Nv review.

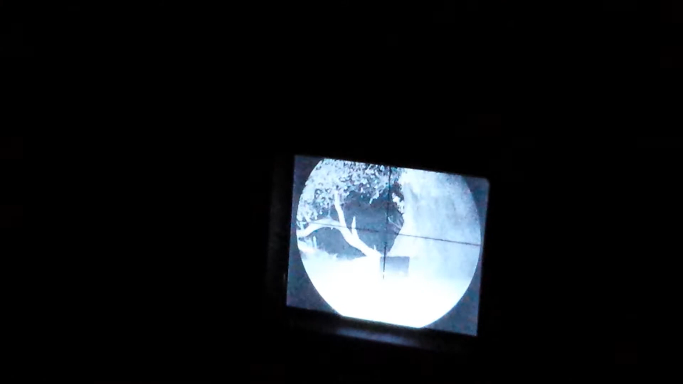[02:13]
Although I'll give them all a good test and see what they all perform like at this range.
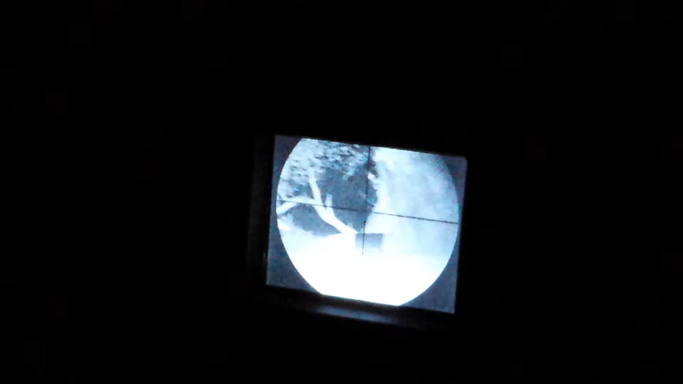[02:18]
So what we'll do, I've already had a sneaky play with this one and know roughly where it's shooting.
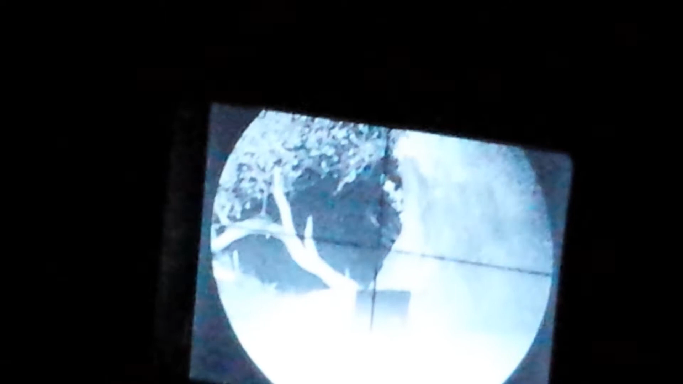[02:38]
And that's how the NS is performing at 100 yards on an air rifle.
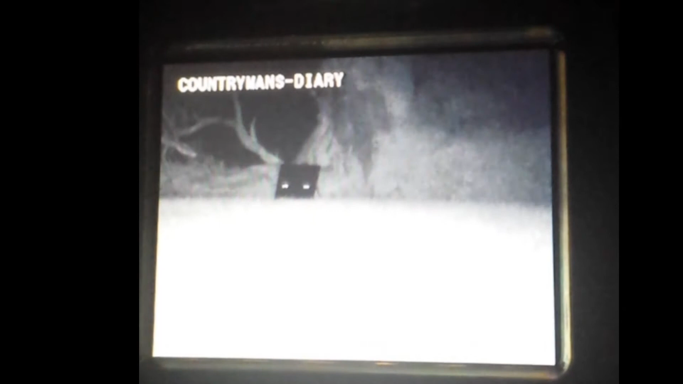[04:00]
As you can see, I'm trying to focus on the screen of the spotter. Greg's going to put a few rounds down.
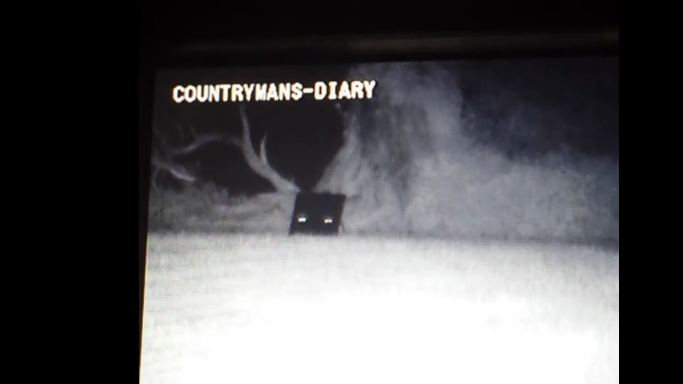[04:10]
He's aiming at the right-hand eyes that you can see. Oh. Missed. Post-shower Wayne Rubbles, that's called.
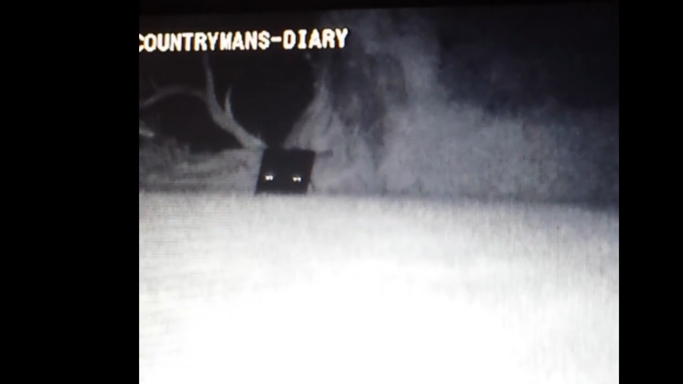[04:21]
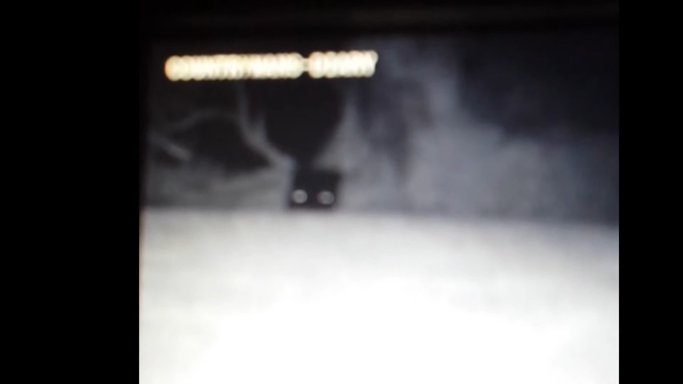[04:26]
There you go. Is it showing on the spotter at all or not? Cannot see a thing. Once he's finished playing, we'll move down to the target and show you actual points of impact. Well, I've got a very nice crosshair. I've gone for red.
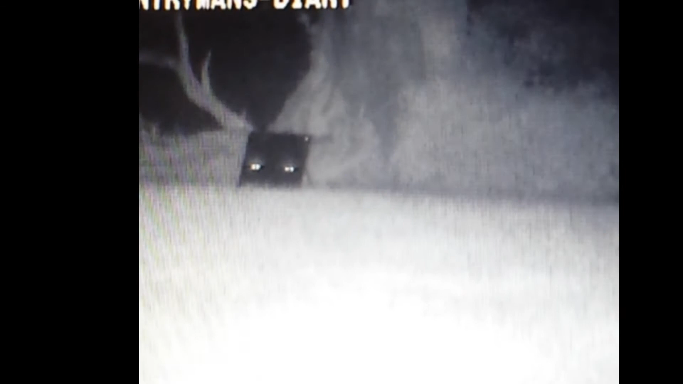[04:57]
And I've got a lovely sight picture, which is doing a grand job downrange.
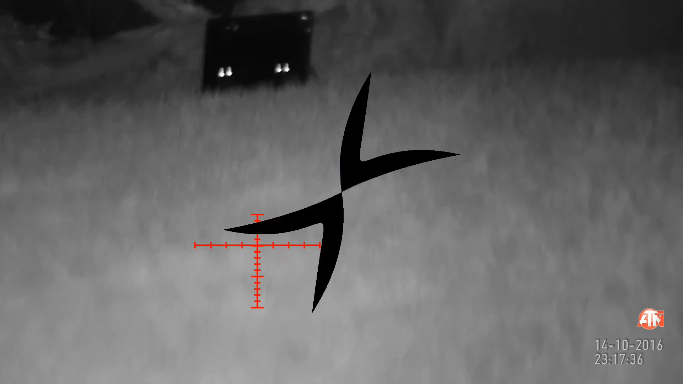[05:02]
Right, this is the 243 with the X-Sight on.
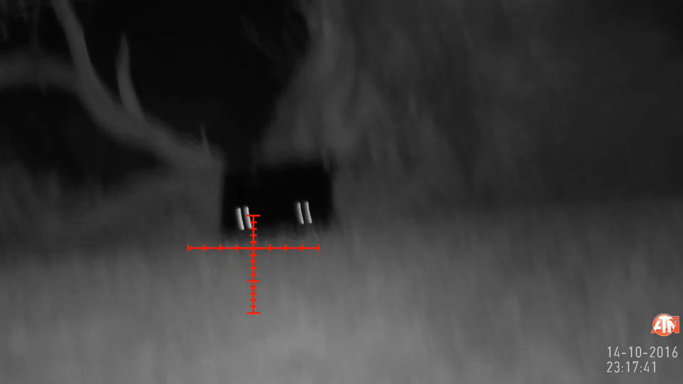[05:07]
I'm using the Nightmaster IR.
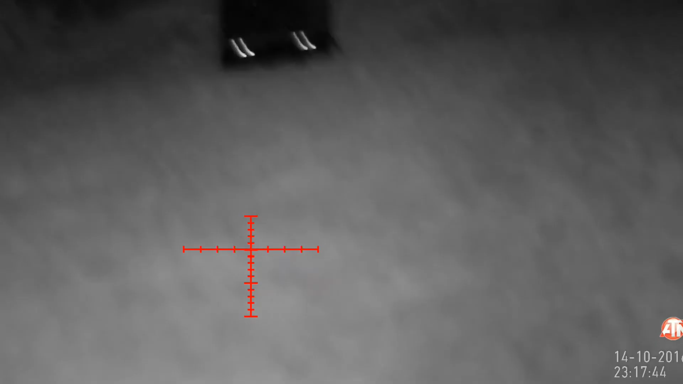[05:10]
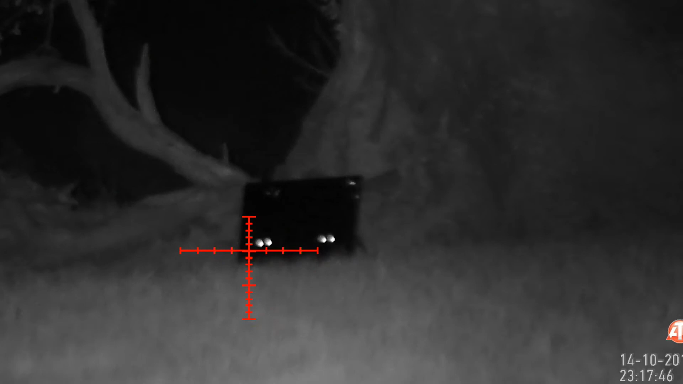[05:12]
And we're going for the left-hand side, and I'm just literally pivoting on a sandbag.